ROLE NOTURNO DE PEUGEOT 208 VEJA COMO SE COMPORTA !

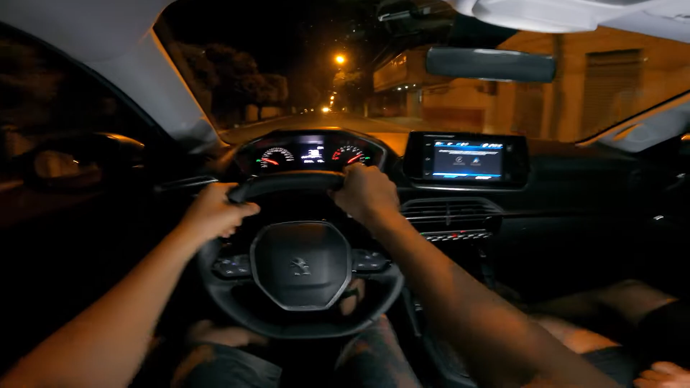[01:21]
deixa assim mesmo Assim já tá Luminando bem já Ai meu Top esse luminário, hein? Vamos lá, o primeiro rolê agora No turno desse carro aqui Que o rolê não vai parar por aqui Galera,